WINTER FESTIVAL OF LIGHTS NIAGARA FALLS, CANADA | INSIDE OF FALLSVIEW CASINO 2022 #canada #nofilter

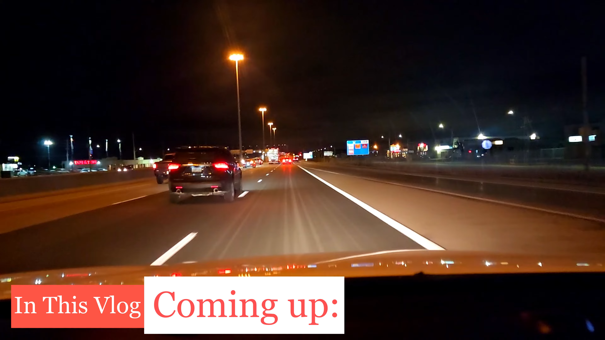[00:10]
ਕਾਫੀ ਜ਼ਿਆਦਾ ਟ੍ਰੈਫਿਕ ਹੈਗਾ ਹਾਈਵੇ ਤੇ ਐਕਸੀਡੈਂਟ ਹੋ ਗਿਆ ਬਹੁਤ ਖਤਰਨਾਕ ਚੱਲੀ ਹੋਈ ਗੇੜੀ ਲਾਉਣ ਨਾ ਚਲੋ ਜੀ ਚਲੋ ਲੈਟਸ ਗੋ
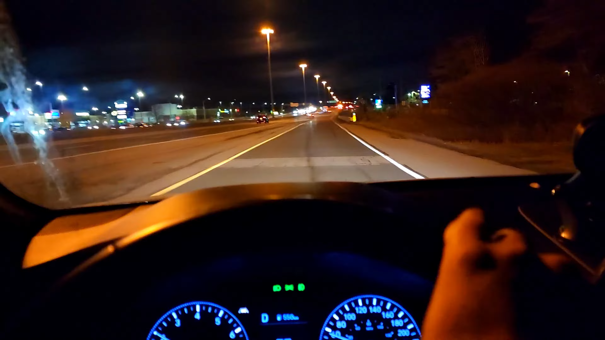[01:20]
काफी ज्यादा ट्रैफिक है हाईवे से नाइग्रा वाल फ्राइडे है मुझे लगता है फ्राइडे होर शहर तो अलग लोग आते हैं सो दैट वीकेंड वगैरह इंजॉय कर सकन नाइग्रा फॉल्स बाकी
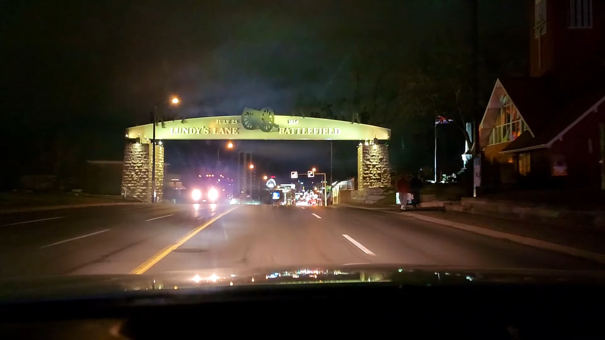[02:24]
देखा की डेकोरेशन हुई भी है न्यू ईयर से क्रिसमस करके लाइटा वैटा तो काफी लाइया हुई लोगों ने